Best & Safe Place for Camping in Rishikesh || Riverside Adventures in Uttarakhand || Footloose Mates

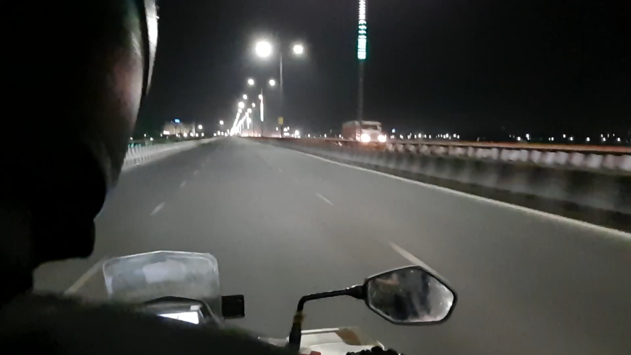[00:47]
وہ دلی میرٹ ہائیوے سے ہو کر اسی گیس جانا تھا تو ہم پہلے دلی پہنچے پھر نویڈا ہوتے ہوئے دلی میرٹ ہائیوے پر چڑ گئے
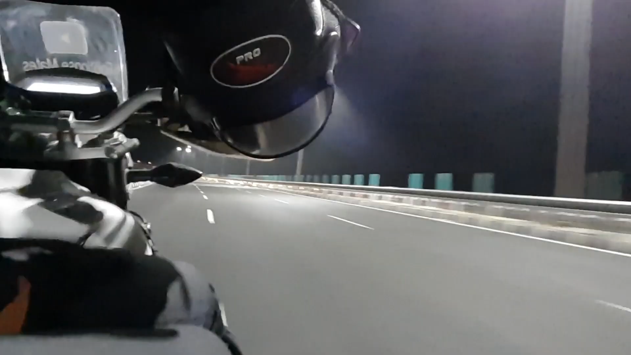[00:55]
رات تھی تو راستے کھالی تھے تو ہم کچھ ہی ٹائم میں میرٹ پہنچ گئے
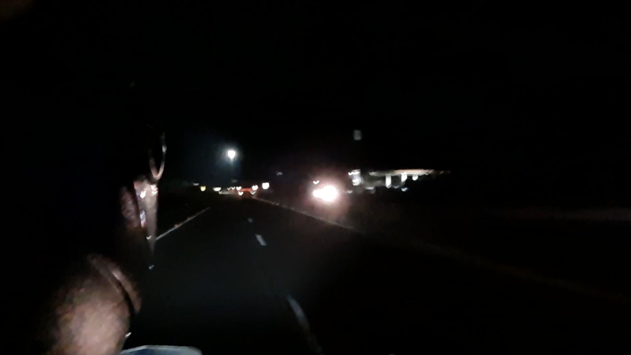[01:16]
کے چار تو ہم مات ساڑھے تین گھنٹے میں ہی ہری دوار پہنچ گئے تھے اس کا ریزن تھا اچھے روڑ
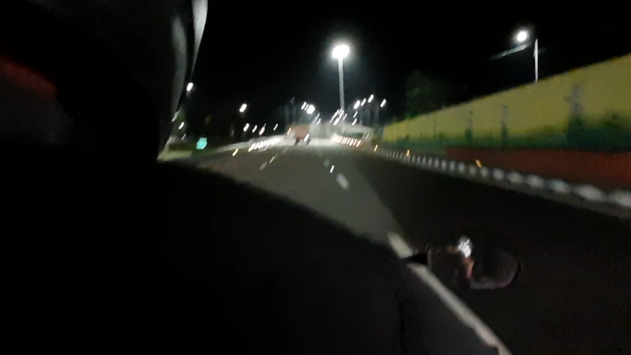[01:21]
کیونکہ اب میرٹ سے جو ہائیوے شروع ہوتا ہے وہ بھی کافی اچھا ہے تو